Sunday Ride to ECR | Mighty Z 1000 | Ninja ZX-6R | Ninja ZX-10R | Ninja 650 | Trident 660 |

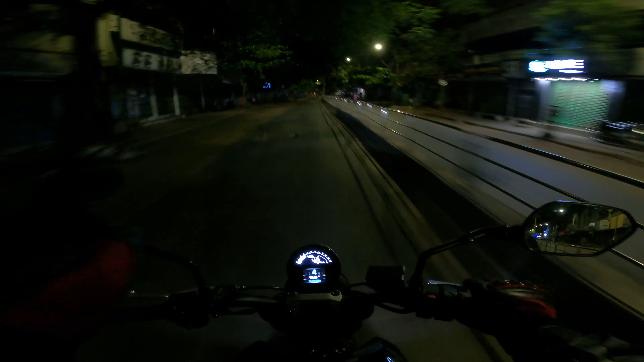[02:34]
ஸோ இந்த ராயல் என்ஃபீல்டுக்கு எக்ஸாஸ்ட்டுக்கெலாம் இங்கே நிறைய ஷாப்ஸ் இருக்குது, இப்போ நிறைய வந்துருச்சுங்க.